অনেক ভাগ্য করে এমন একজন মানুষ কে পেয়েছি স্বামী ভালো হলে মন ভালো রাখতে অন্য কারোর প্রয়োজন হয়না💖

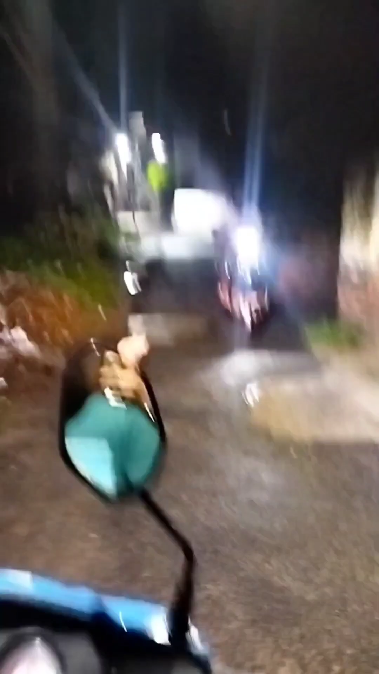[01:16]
ते आखन पोर्चे ना गिन्तु ब्रिष्टी भेजा रास्ता गुरे आशी तो